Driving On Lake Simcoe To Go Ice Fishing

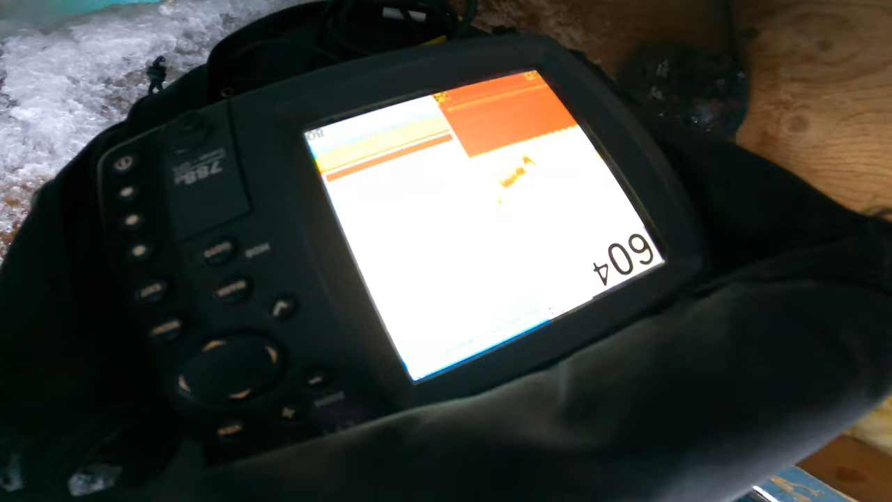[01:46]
His beautiful, voluptuous body actually fits in here. Barely. Like the freaking size of the door.
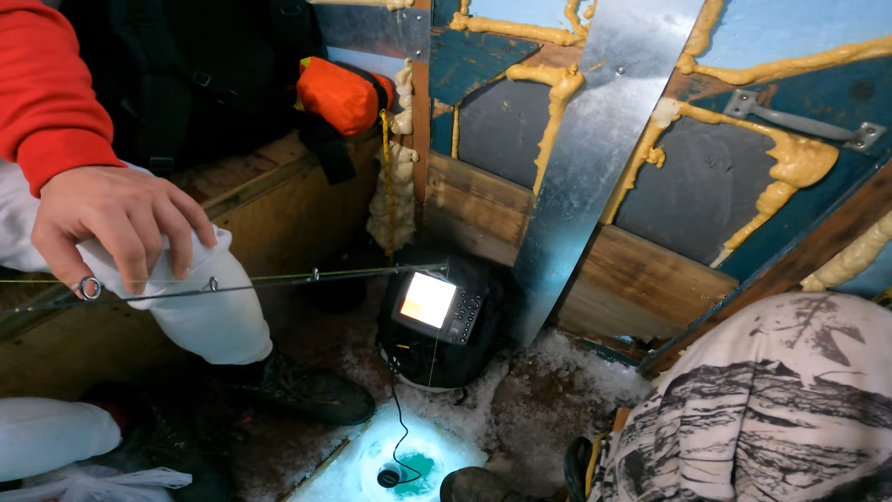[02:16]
We haven't marked nothing. Marked nothing, man. I marked like two here.
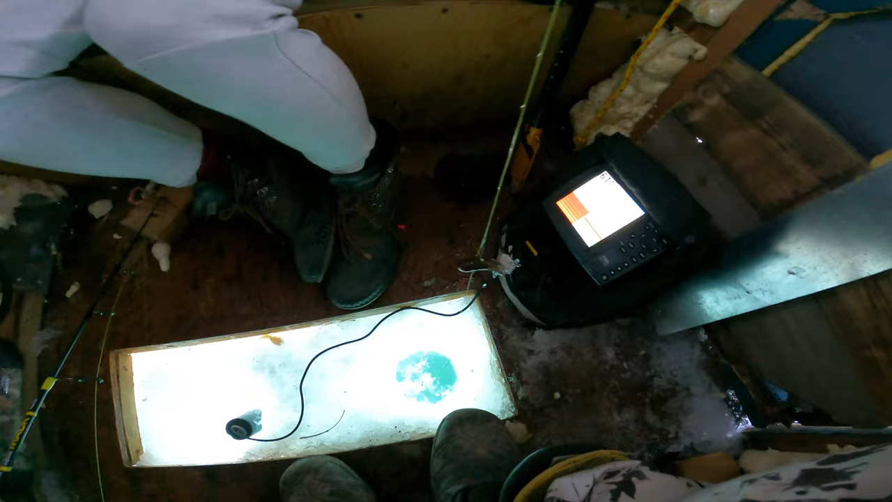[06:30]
Yeah, I'm done. Holy shit. We're so done with this. We've only marked, what, three fish? Two fish? Yeah.